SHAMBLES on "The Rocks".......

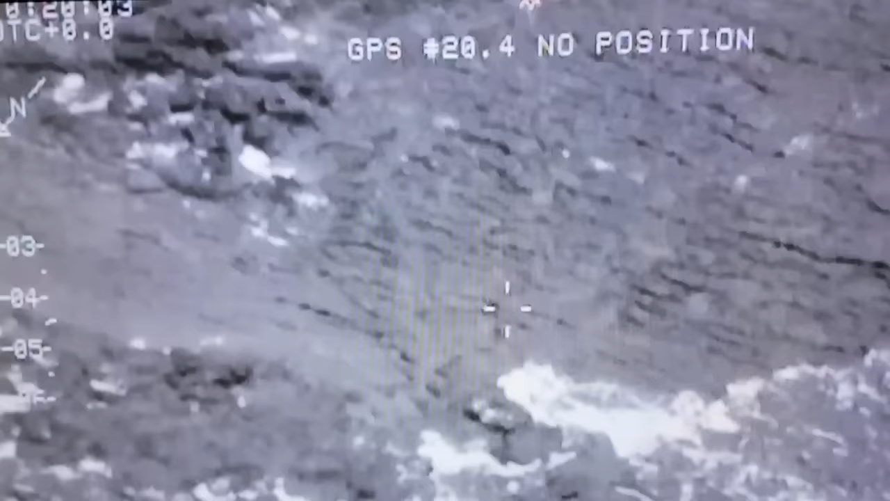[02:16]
Winchman Phil Wren will have to make his way across this treacherous terrain.